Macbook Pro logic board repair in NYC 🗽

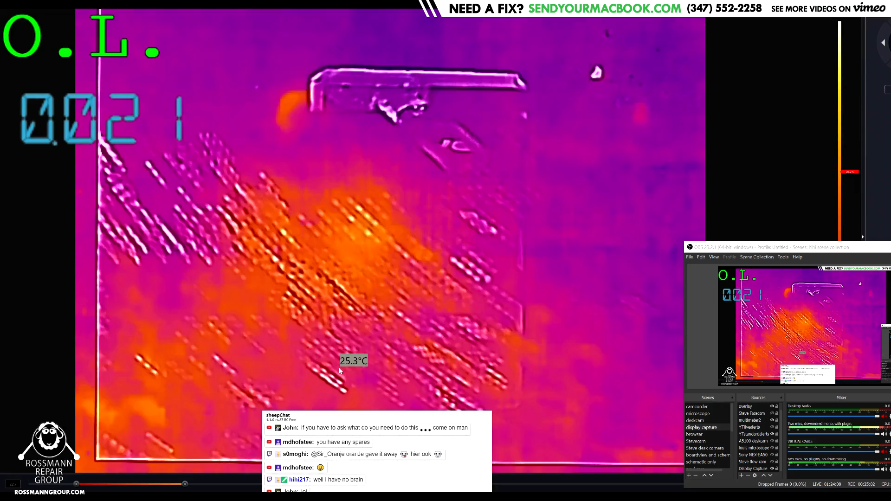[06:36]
inject voltage nothing is getting obviously warm oh oh what's this
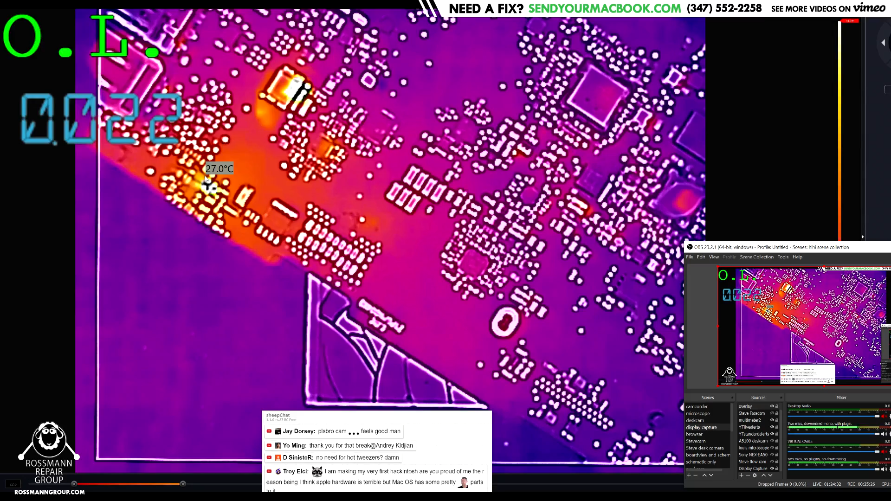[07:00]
i see something getting warm here is there any pp5 es3 over there is there any pp5 es3 over there there is not there is oh pp5 es oh audio amp is over there and pp5 es3 on this xw thingy
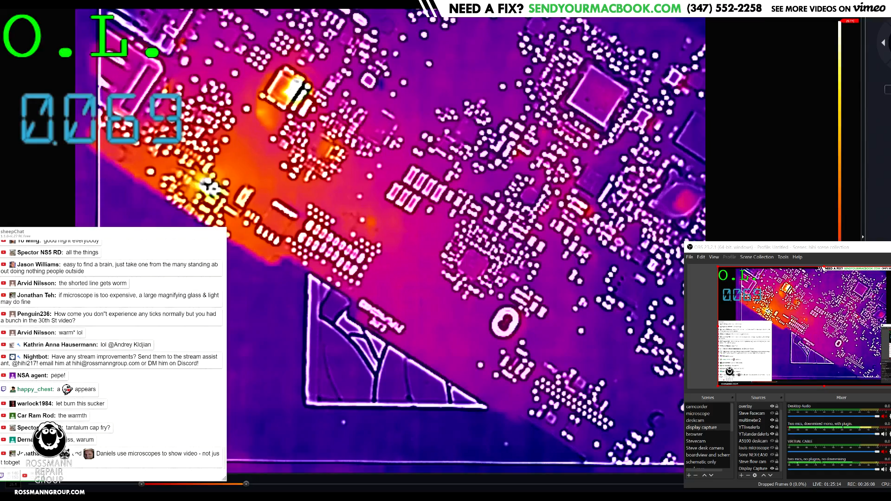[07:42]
when i hit the chinesium button that's how you get the software to show you the hottest point on the board so is it this this is my tweezer